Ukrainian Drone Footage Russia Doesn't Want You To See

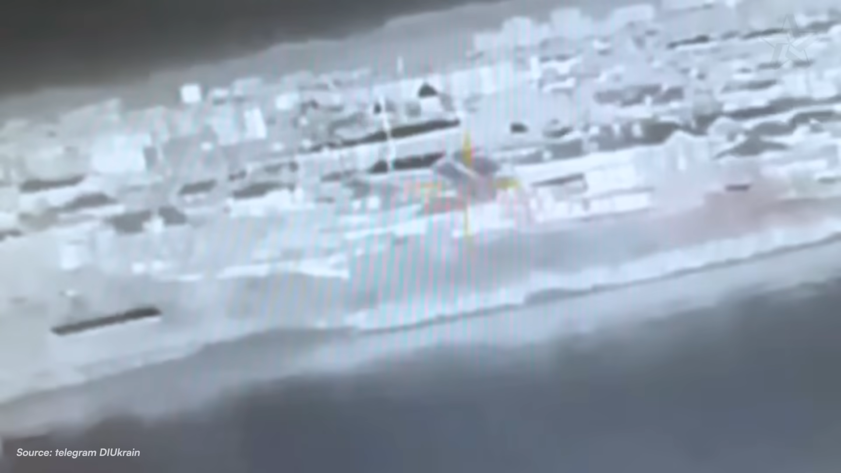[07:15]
It lined them up on the only safe access towards Sevastopol's harbor, and the pier where the B-16 was tied up.
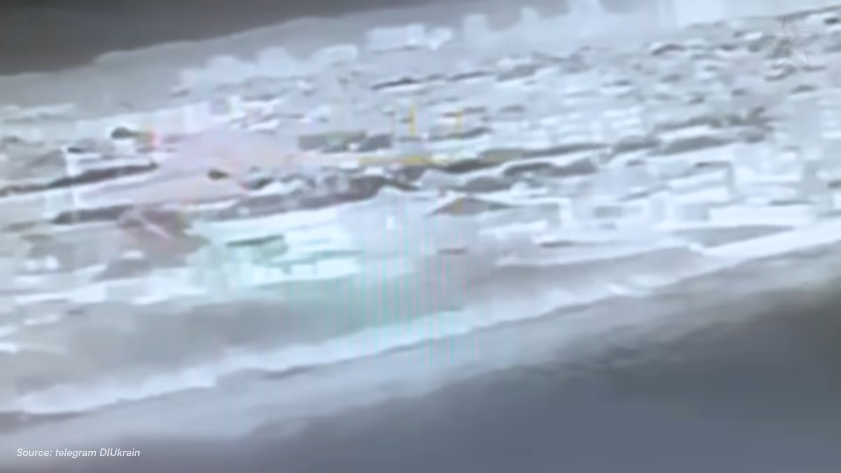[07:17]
And this is exactly what they were aiming for.
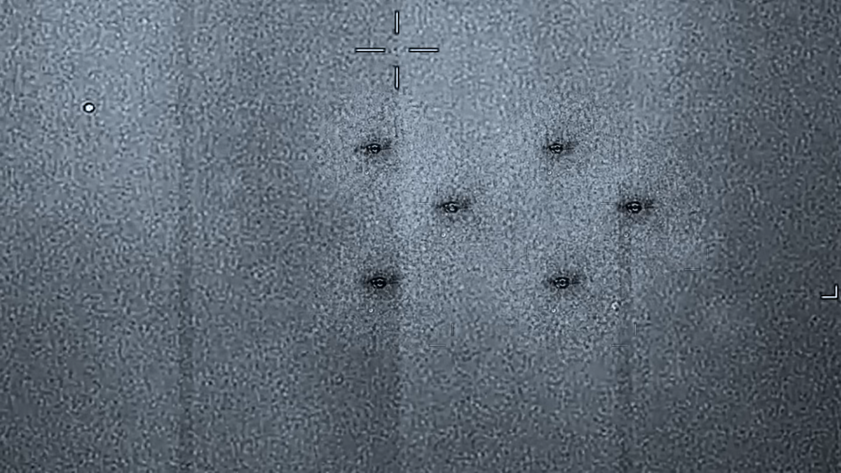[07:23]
They punched right through the gap just as a missile launched, passing harmlessly behind them.
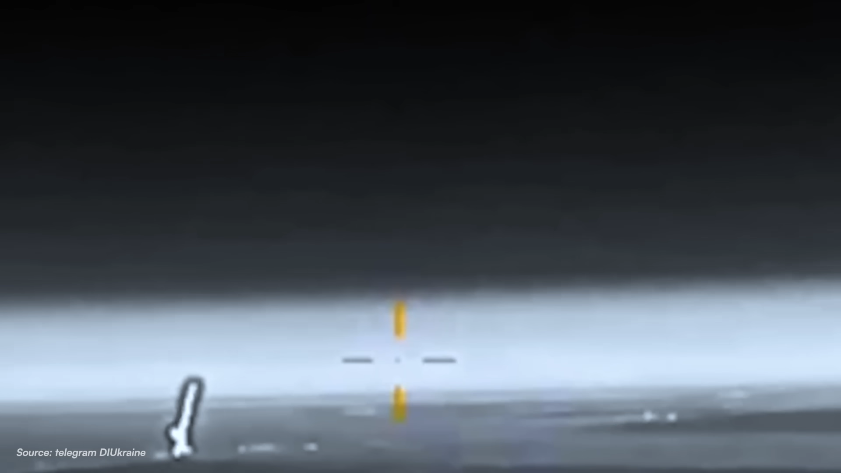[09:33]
The missile passed 8 meters overhead, close enough that the camera caught the exhaust trail.
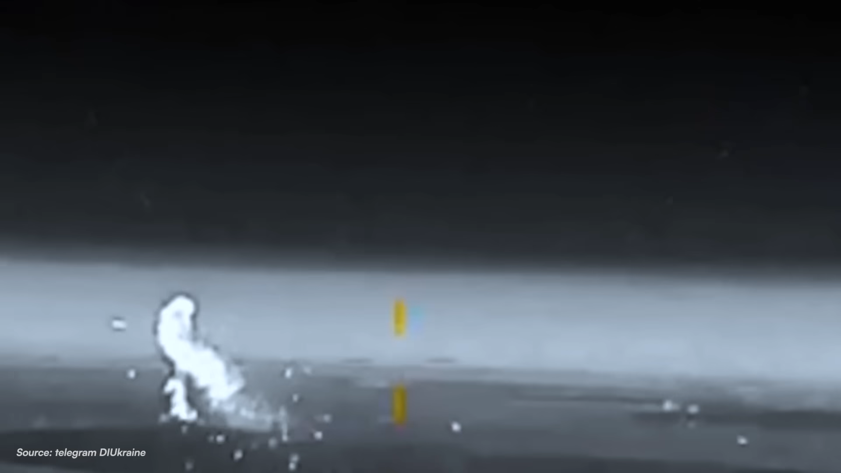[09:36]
The proximity fuse, designed to detect aircraft aluminum and trigger the warhead, completely missed the carbon fiber composite construction.
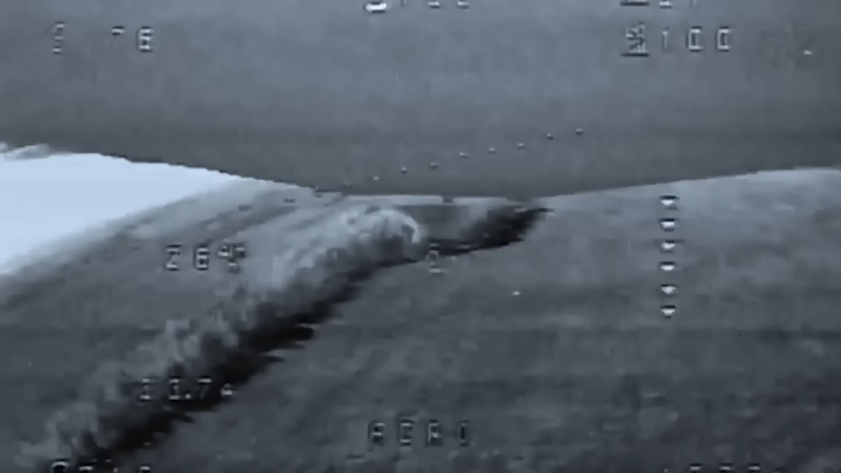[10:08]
Sky, ground, sky, ground, before cutting to static.
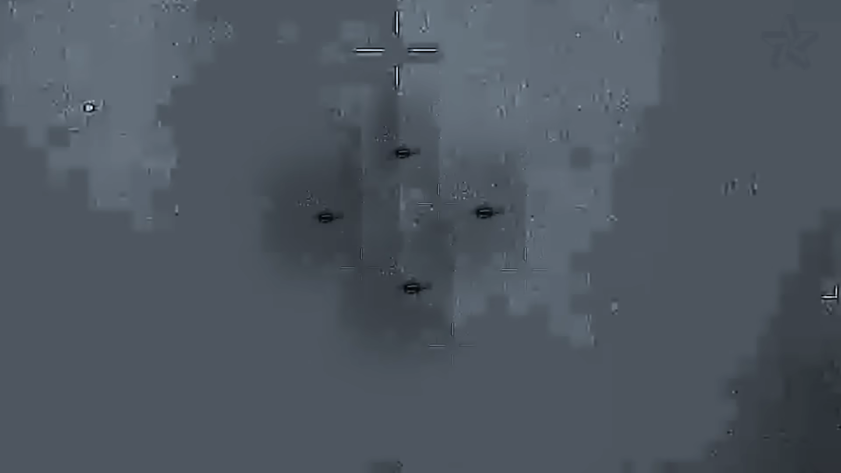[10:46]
Drones at 1,800 meters, speed 95 kilometers per hour, crossing angle 30 degrees.
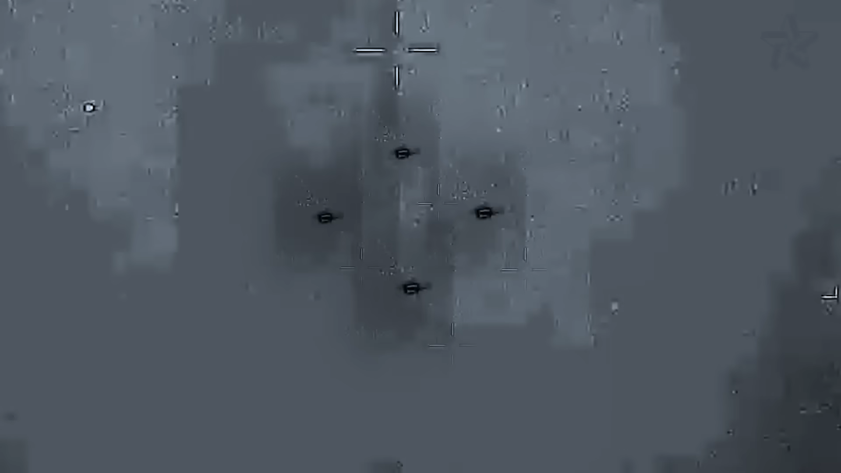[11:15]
Dive left, climb right, roll and bank.
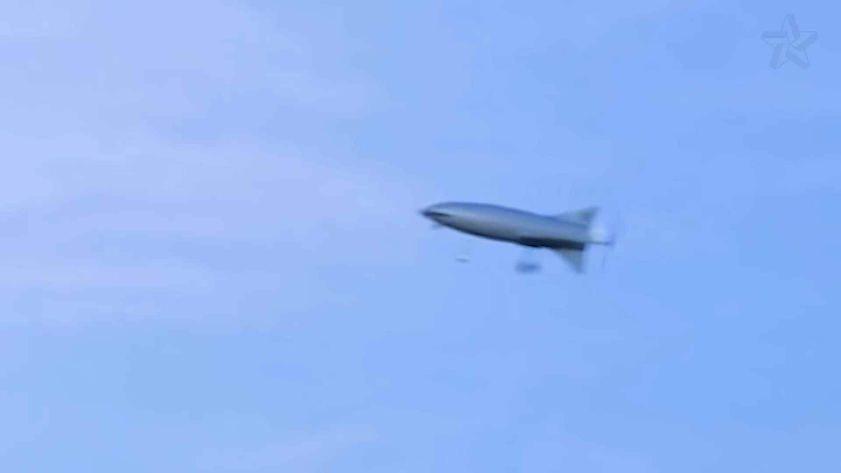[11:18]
Never the same pattern twice.
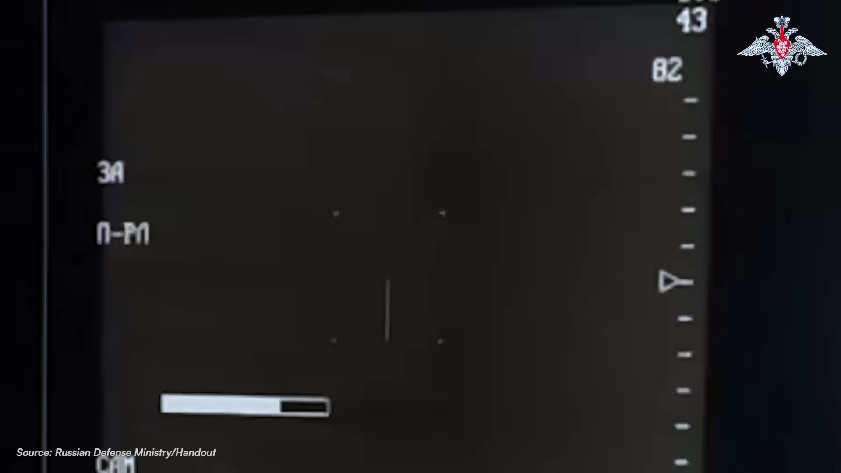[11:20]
The Panzer's targeting computer needed exactly 1.5 seconds of steady flight to generate a firing solution.
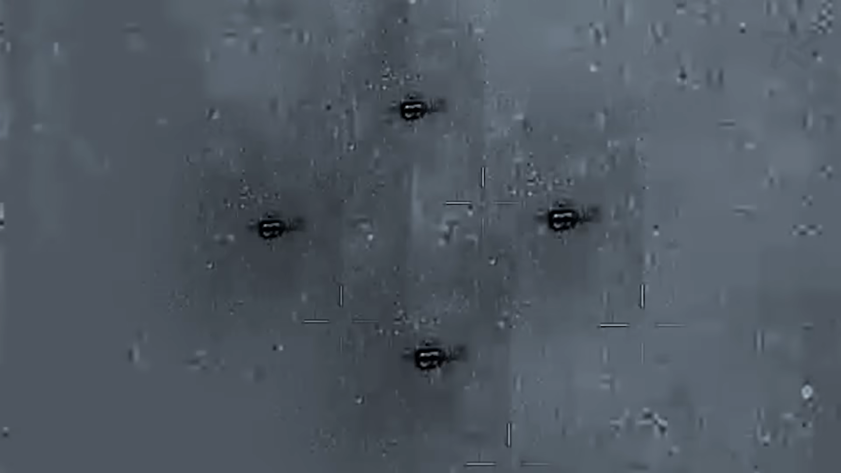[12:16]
At that range and height, simple trigonometry put the drones in an untouchable blind spot. Four survivors pushed through, the radar complex looming ahead.
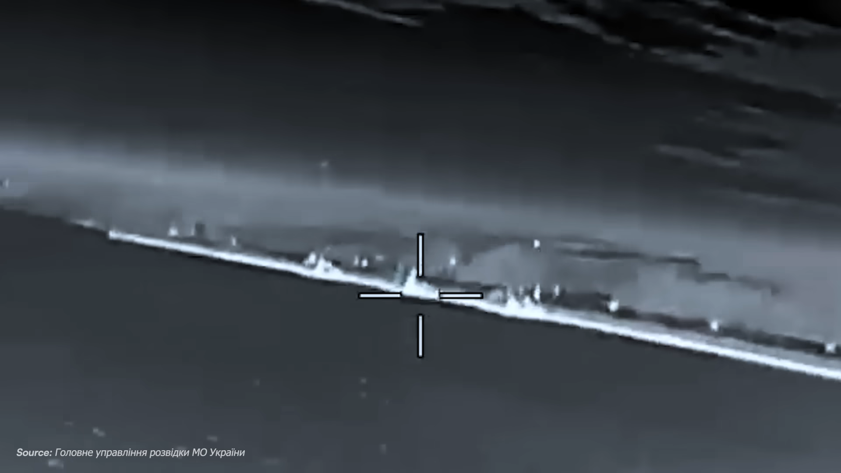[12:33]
The route to the Russian BK-16 appeared to be open.
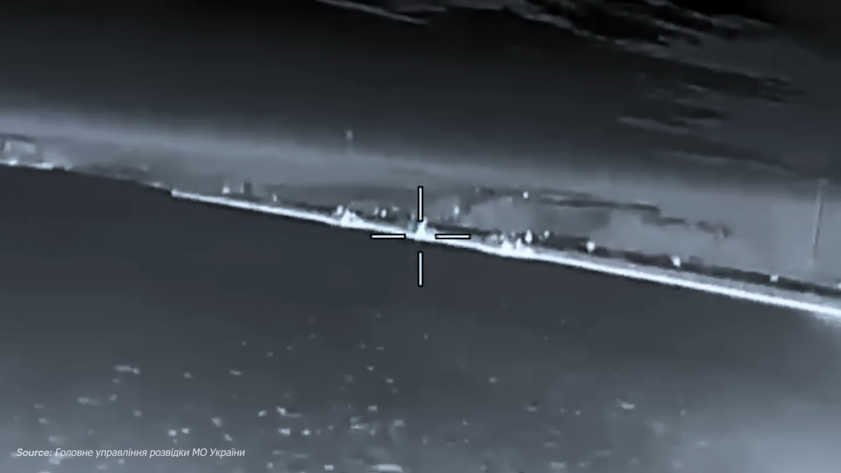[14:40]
The missile veered toward a warm air pocket, then another,
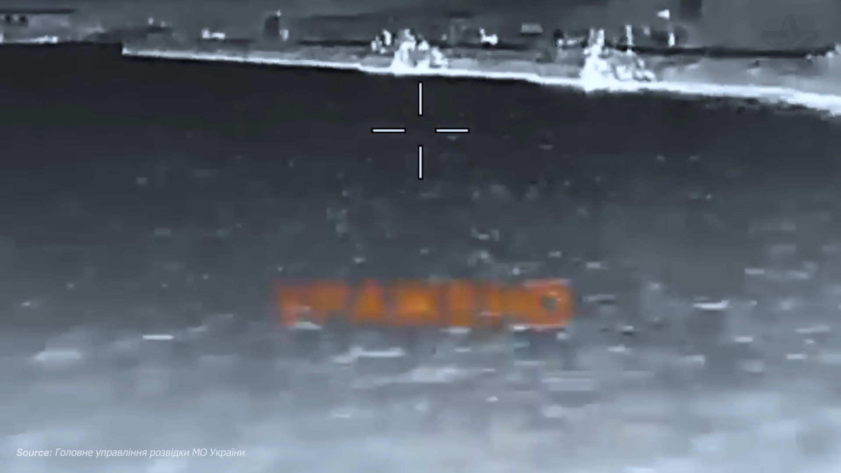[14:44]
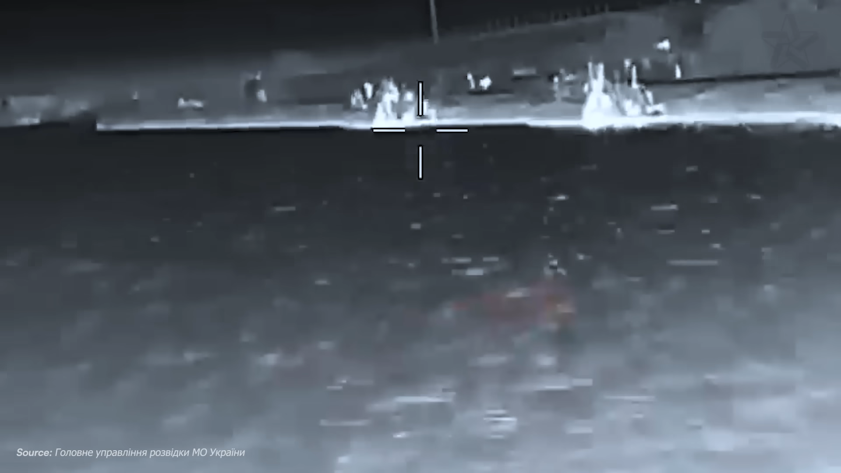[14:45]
then splashed harmlessly into the water 50 meters behind the oblivious drone.
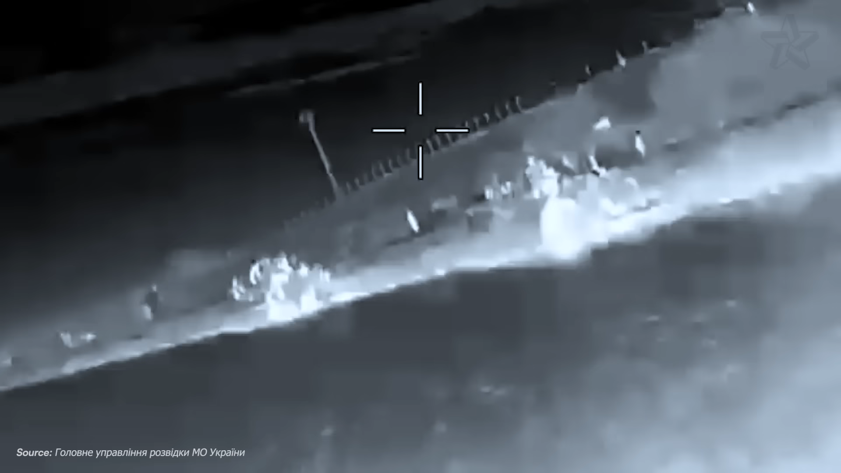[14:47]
The other two soldiers lowered their launchers without firing. If one ILGA couldn't maintain lock in these conditions, they'd all fail.
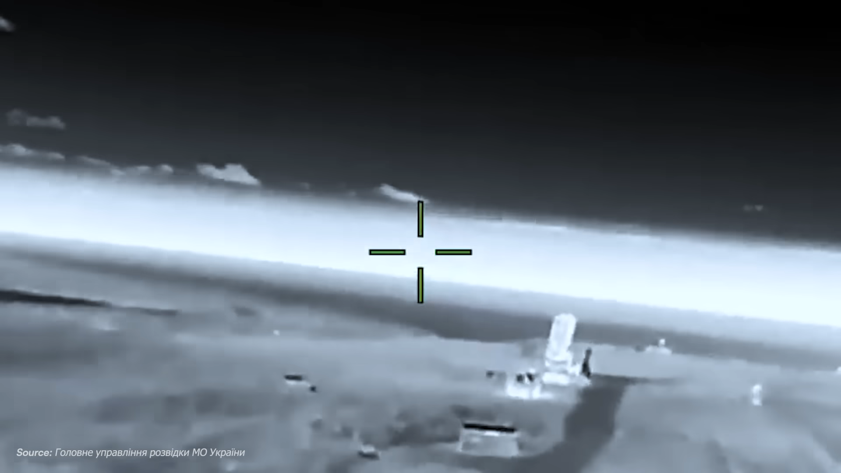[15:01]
They watched helplessly as the drones lined up on their targets, all defenses exhausted,
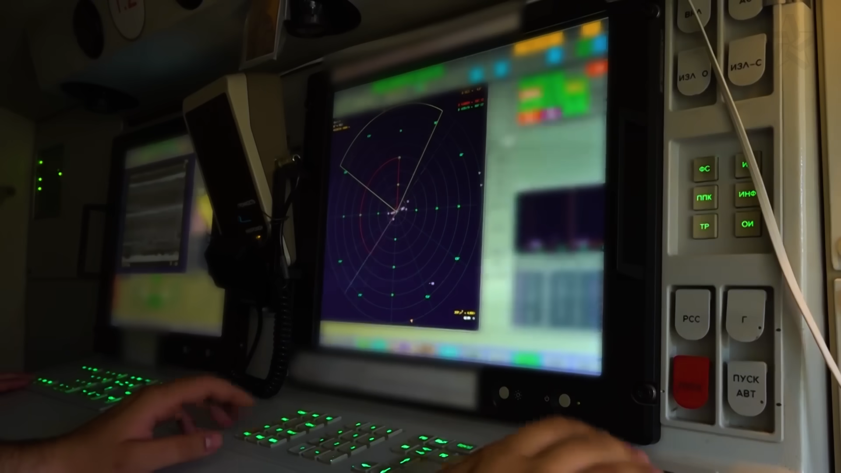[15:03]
nothing left but small arms fire that had almost zero chance of success.
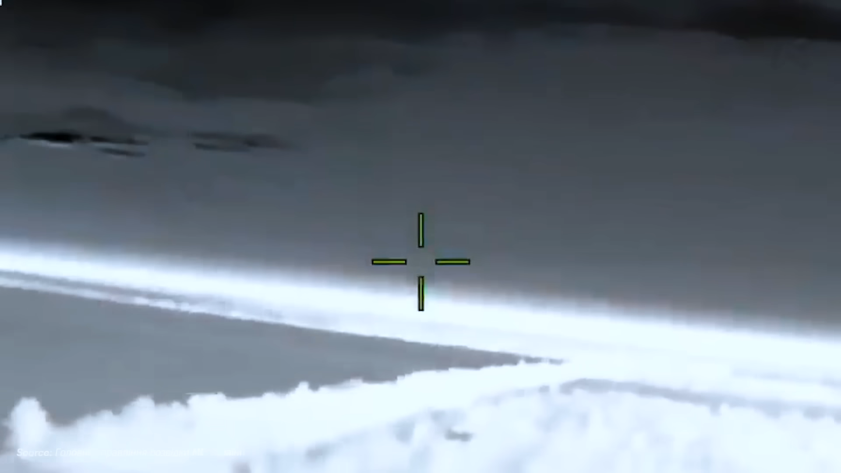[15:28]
The drone dove straight at the rotating antenna array, accelerating to maximum speed for the final approach.
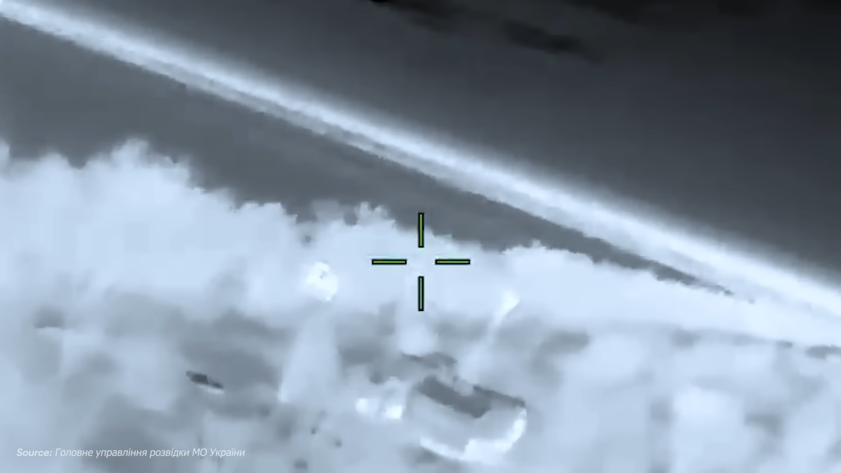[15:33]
When it struck, the warhead's shape charge detonated, creating what weapons engineers call the Monroe Effect.